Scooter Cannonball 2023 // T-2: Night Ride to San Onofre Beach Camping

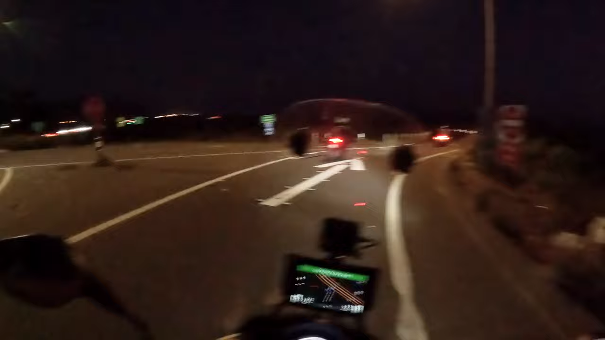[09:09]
Well, at least this time we know where we're going. No wandering around like we did earlier. The GPS coordinates that Neil had for the campsite itself were off for some reason.
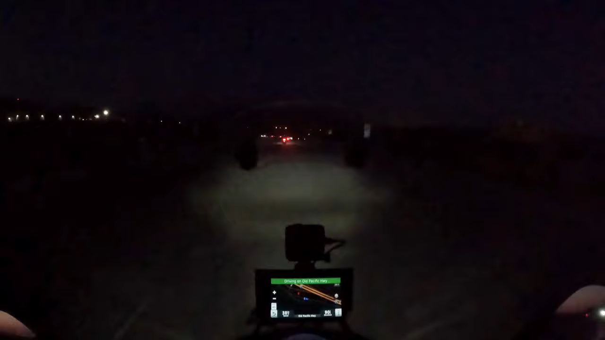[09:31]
Whatever he had written down or whatever they gave him was off. So he was thinking it was way down this end, but it's, you know, very far down the other side. So the signs were correct, you know, follow the signs for the campsite. Oh, it looks like I need to turn off my flashing red light for the camera because it's going to be reflecting in the windshield. That's a software setting. You can turn it off.
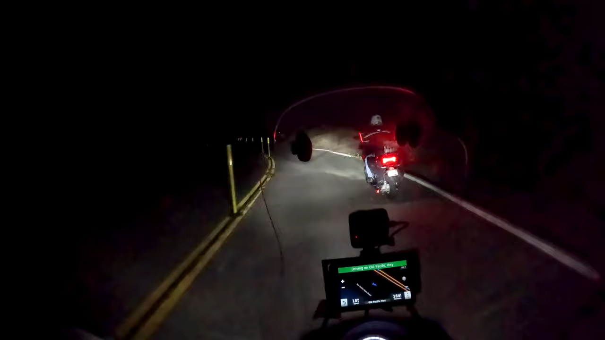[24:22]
Right after this. It's the last restroom building. Somebody's got charcoal burning.